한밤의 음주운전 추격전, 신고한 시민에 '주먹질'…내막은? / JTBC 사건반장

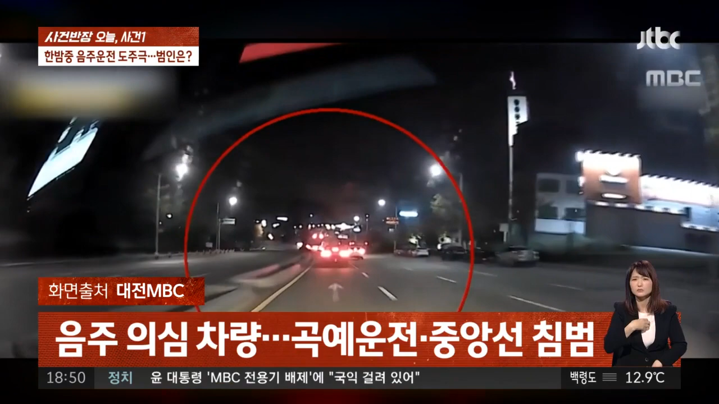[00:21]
이를 목격한 차량이 음주운전을 의심해서 이 차량을 뒤쫓으면서 경찰에 신고를 했습니다.